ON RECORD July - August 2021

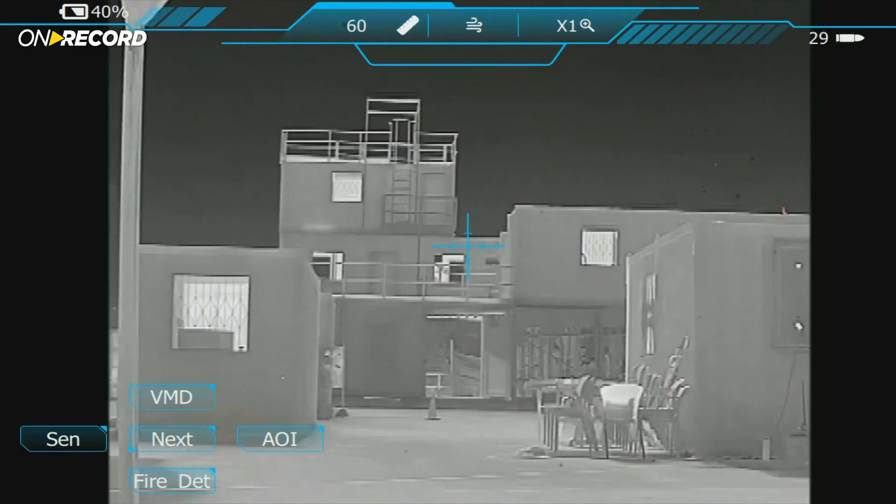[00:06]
And a new AI system for assault rifles has game-changing potential.
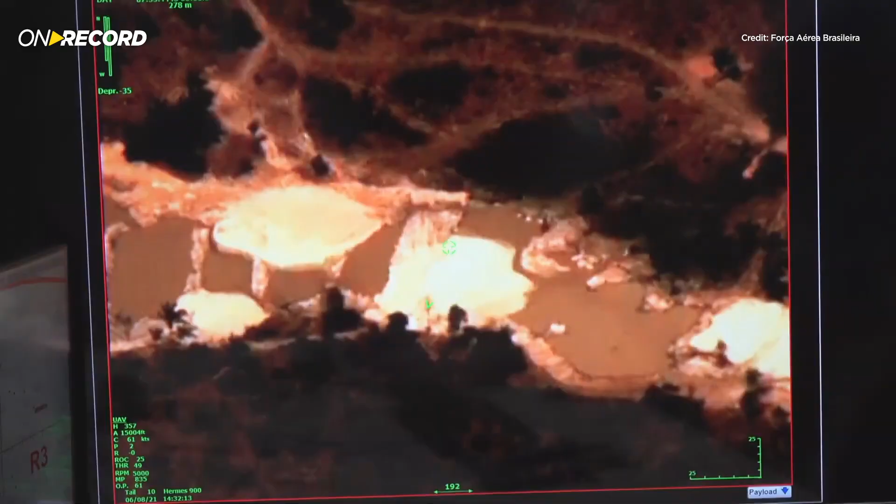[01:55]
able to produce multi-spectral visualization for environmental surveillance.
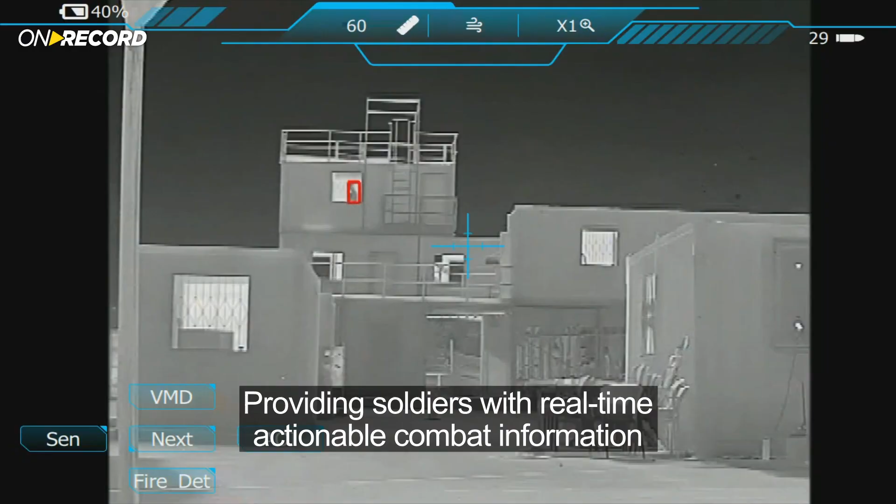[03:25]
The platform can perform passive range measurement,
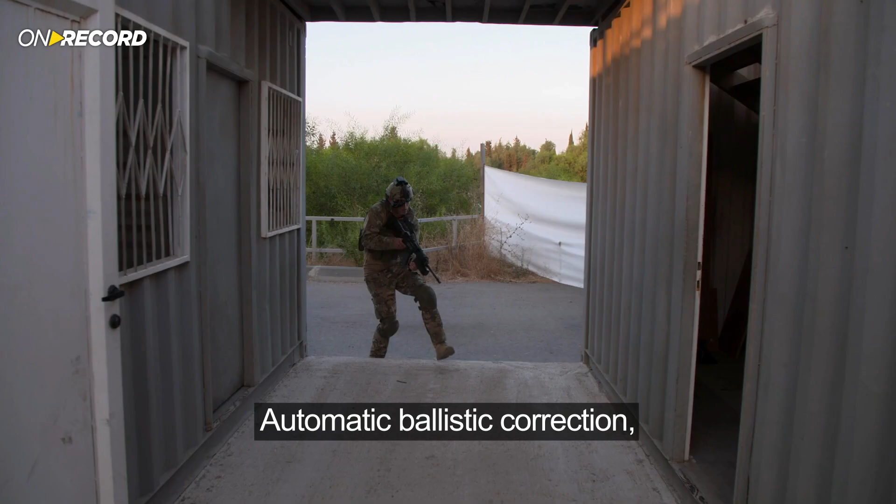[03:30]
automatic ballistic correction, detection of fire sources, and even gives infantry soldiers the ability to shoot around the corner and from the hit.
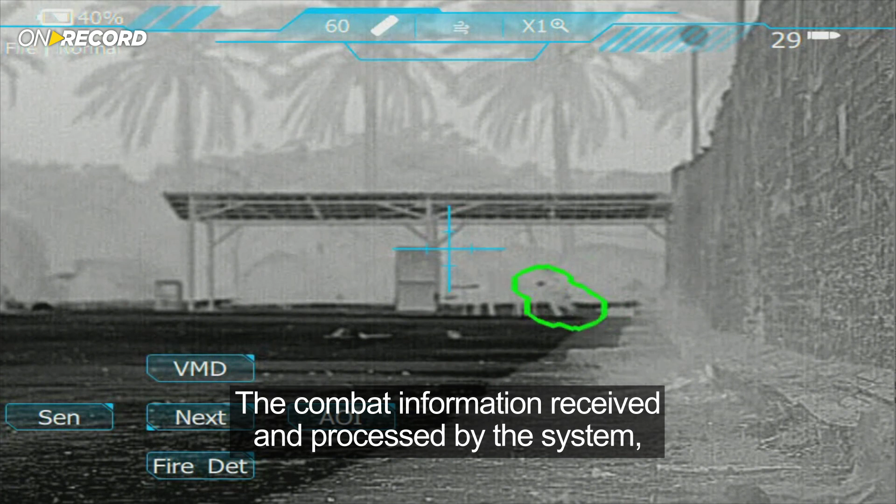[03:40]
The combat information received and processed by the system is presented to the soldier as an intuitive augmented reality layer, on top of the scenery that is seen through the electro-optic sight or the helmet-mounted eyepiece.